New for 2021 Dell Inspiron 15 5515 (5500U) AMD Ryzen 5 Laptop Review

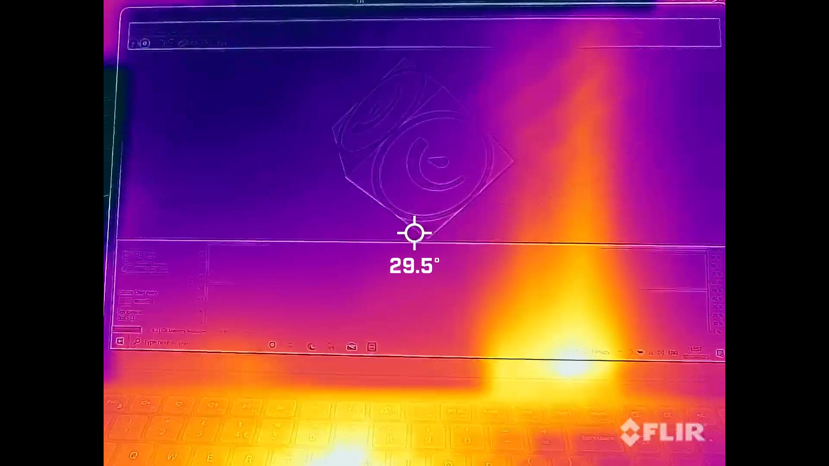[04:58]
So let's take a look at the thermals. With the stress test software running the CPU and GPU at 100%, you can see the exhaust vent is running about 39 degrees
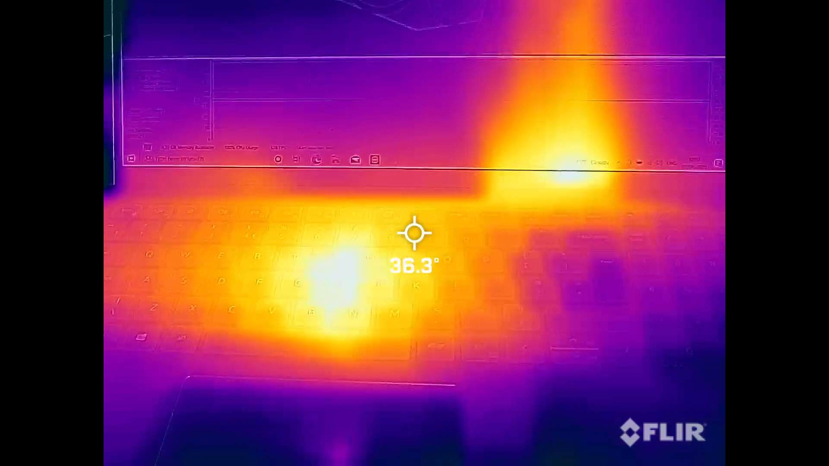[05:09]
and the centre of the keyboard is roughly 40 degrees. The touchpad at this point is pretty cool.
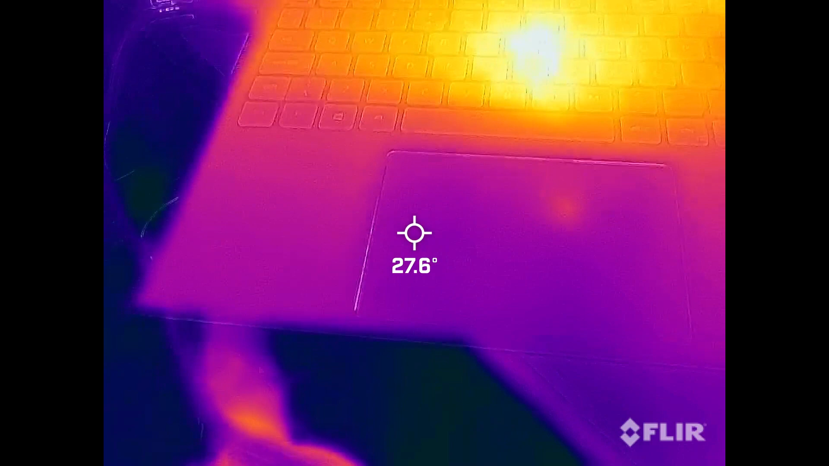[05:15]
The whole case was quite warm to touch.